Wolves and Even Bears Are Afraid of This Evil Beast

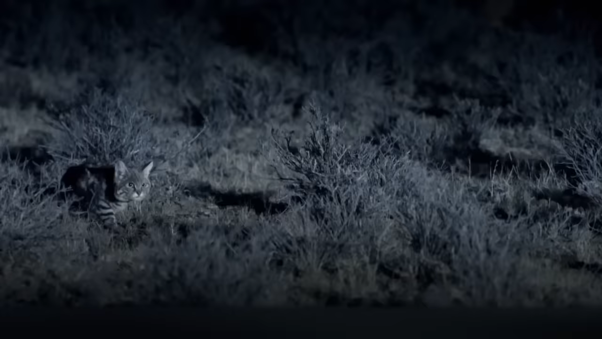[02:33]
In fact, this cutie is a bloodthirsty predator and a tireless hunter, although it's considered the smallest among African cats. On average, this miniature cat kills 14 small animals over just one night.